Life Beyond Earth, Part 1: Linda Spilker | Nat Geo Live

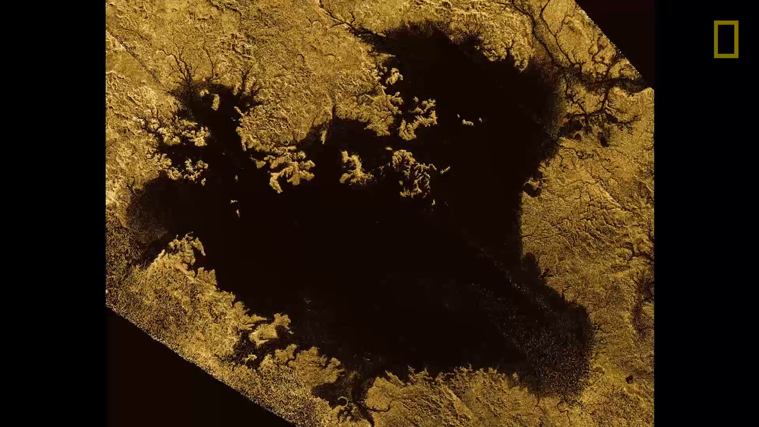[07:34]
At the long wavelengths, you can penetrate down through the haze. You can see the river channels of methane flowing into this particular lake, and even tiny islands in this particular sea. This sea, Ligeia Mare, is about 50% bigger than Lake Superior here on the Earth.